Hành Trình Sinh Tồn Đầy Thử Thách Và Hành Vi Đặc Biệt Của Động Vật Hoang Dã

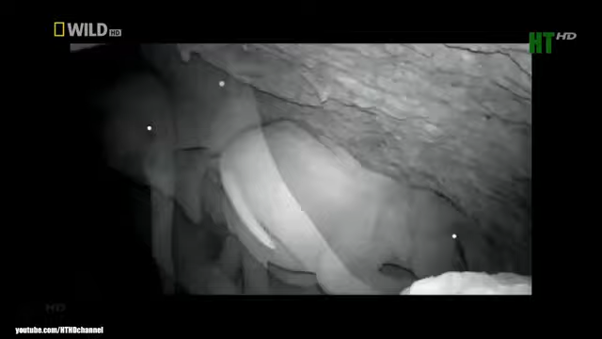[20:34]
Đây như một nơi gặp gỡ phổ biến của lũ voi